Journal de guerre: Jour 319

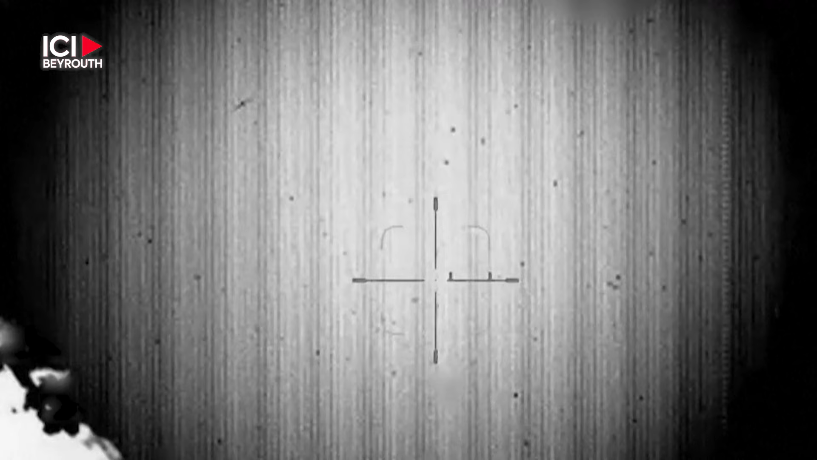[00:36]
Le Hezbollah avait déjà tiré 50 roquettes en représailles à une frappe meurtrière israélienne la veille contre l'Abekah.
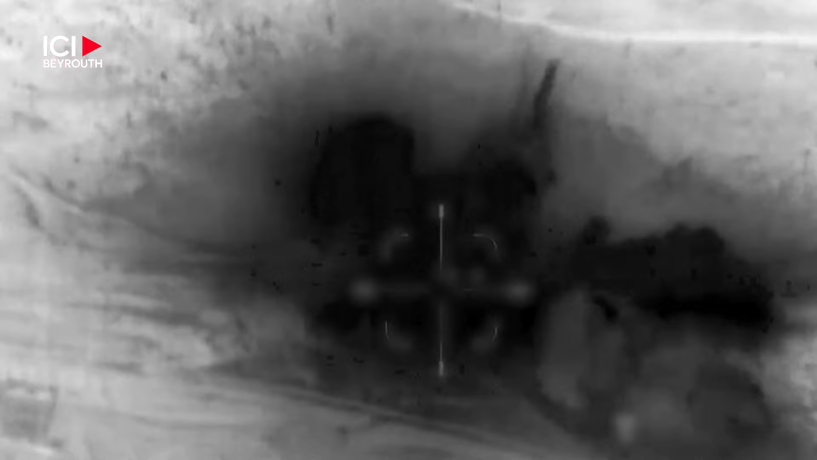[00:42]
Celle-ci visait un entrepôt d'armes du Hezbollah et a fait 11 blessés.